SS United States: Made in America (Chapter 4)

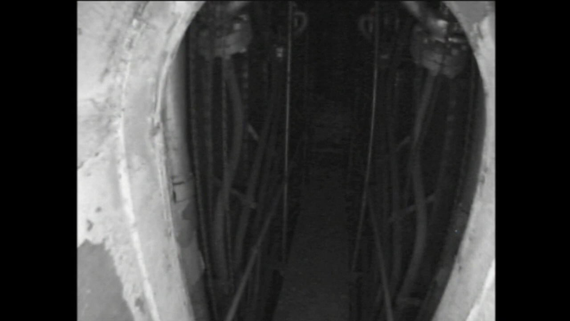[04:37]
He spent hours by himself prowling through the engine room with an infrared video camera on his forehead in darkness.